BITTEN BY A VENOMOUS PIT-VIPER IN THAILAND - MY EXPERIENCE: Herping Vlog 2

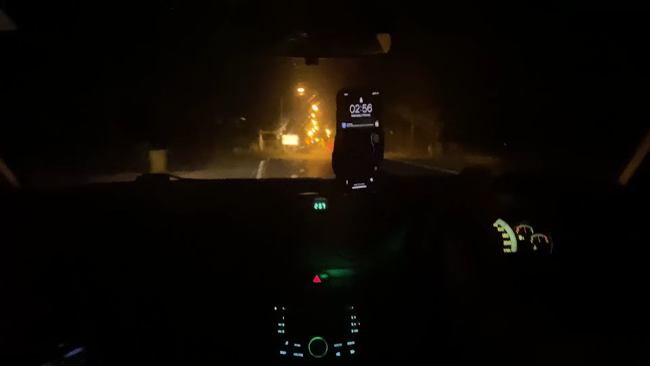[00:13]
Okay well as you saw we drove down all the way to the south of Thailand overnight, about seven hours drive and we have arrived in the damp tropics.